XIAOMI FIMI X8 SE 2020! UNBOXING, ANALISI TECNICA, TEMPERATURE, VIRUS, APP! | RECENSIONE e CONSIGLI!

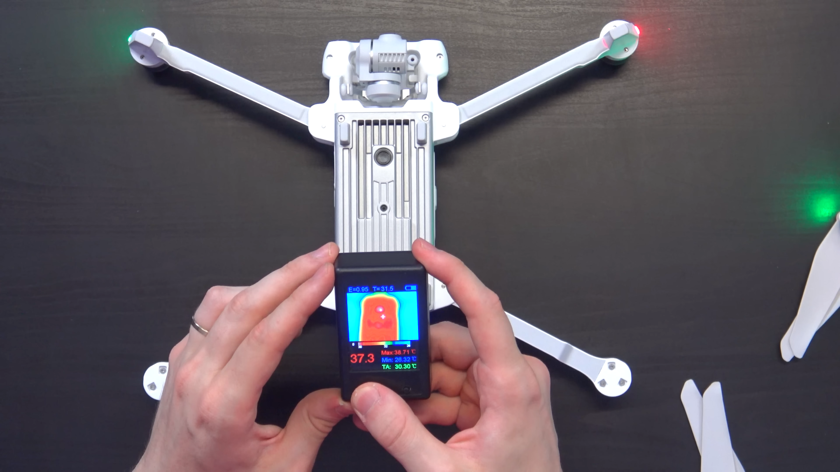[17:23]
37 gradi E 4 Ora passiamo alla versione 2018 La sua parte più calda